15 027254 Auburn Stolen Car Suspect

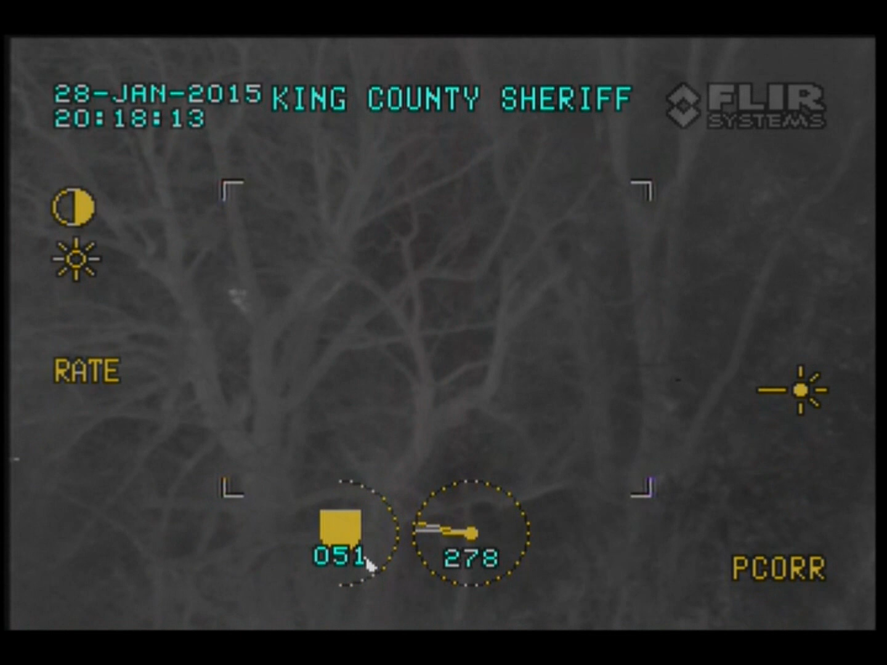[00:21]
I think I have one of your suspects.
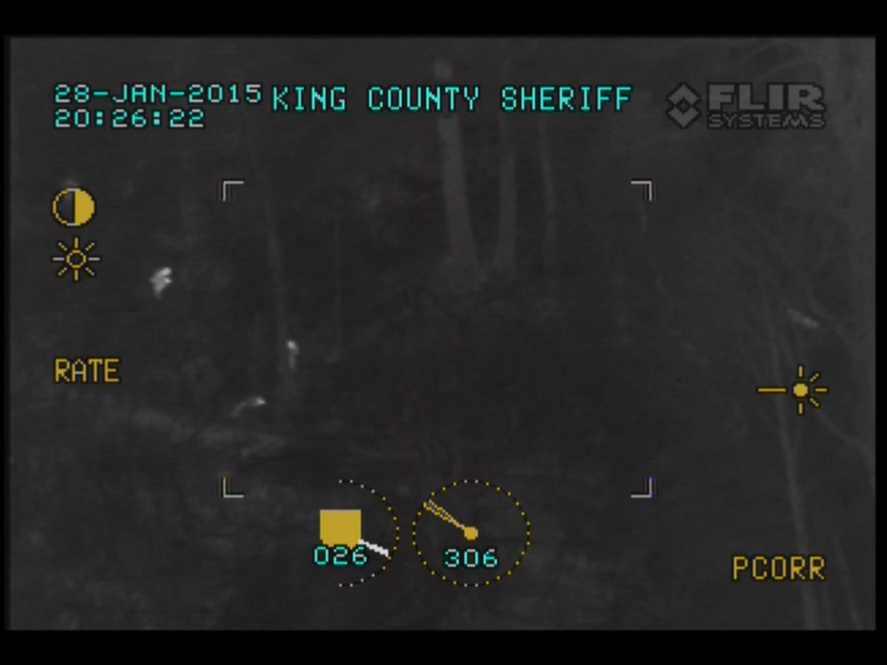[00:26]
Alright, K9, bear off to your... I guess it would be your left. Maybe your dog's right towards it. Your dog's headed right towards it.
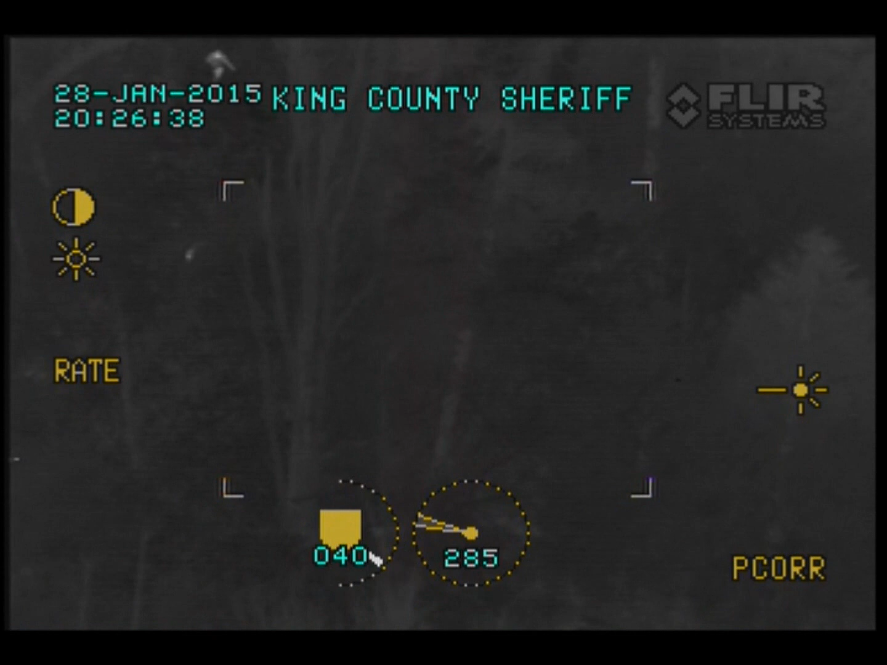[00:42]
Your dog's almost on him. Your dog's on him.
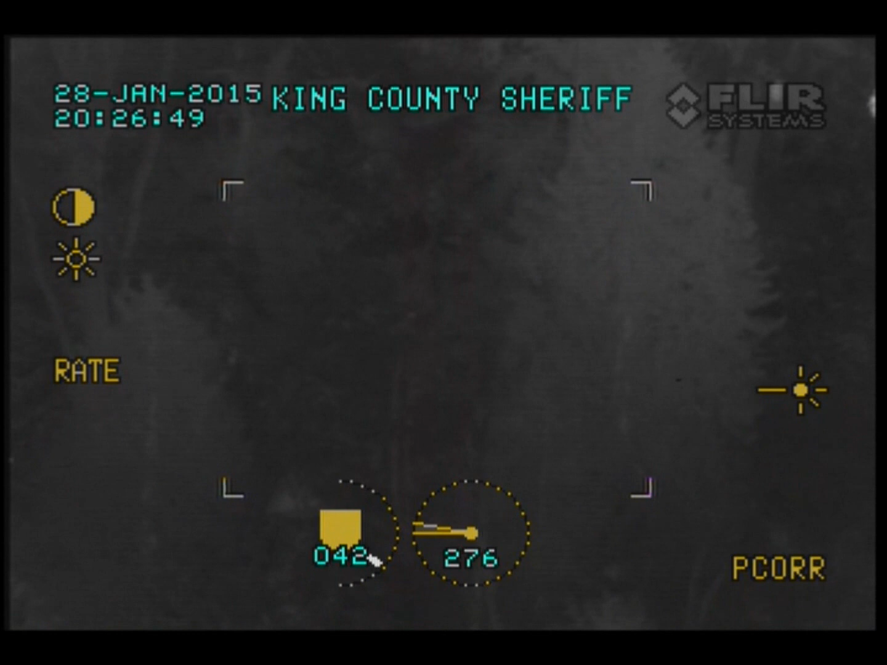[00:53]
Your dog's on him. Call Doctor One. I don't know.